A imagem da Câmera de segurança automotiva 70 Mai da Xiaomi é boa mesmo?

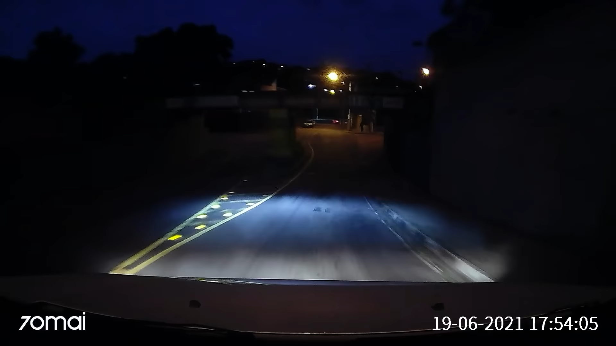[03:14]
Dela funcionando tanto de dia como de noite Pra vocês terem ideia do que e como ela funciona Mas dando um overview é o seguinte Ligou o carro Ela começa
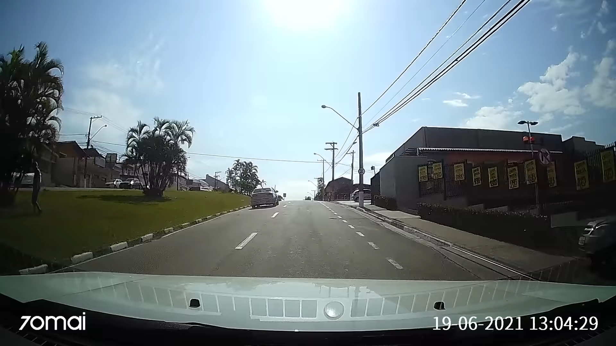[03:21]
a gravar Desligou Ela demora um pouquinho E para de gravar Essa de demorar um pouquinho
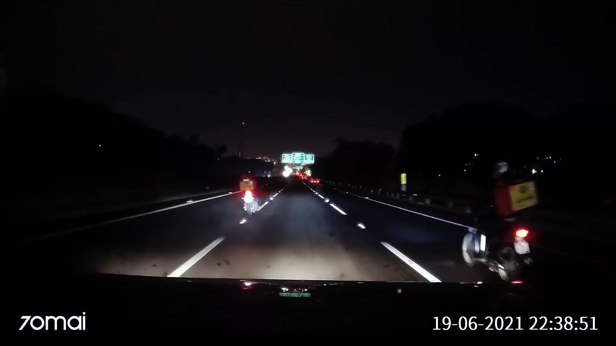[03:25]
é ótimo Porque ela continua gravando Mesmo depois que você entra na garagem ali Né?